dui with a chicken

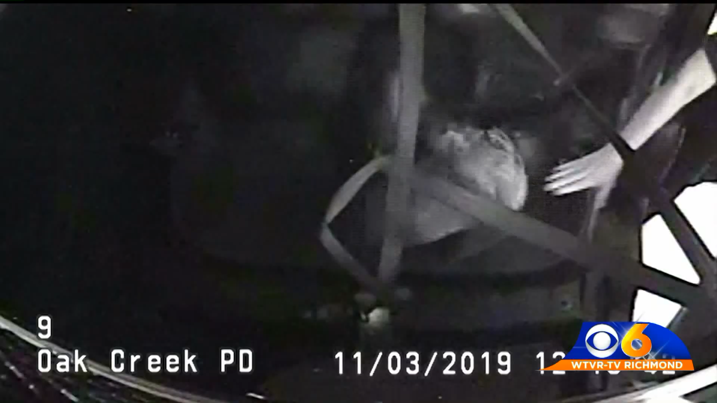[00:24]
Officers pulled the chicken from the car and put it in the back of their cruiser along with the driver's passenger. The police sent the driver to jail.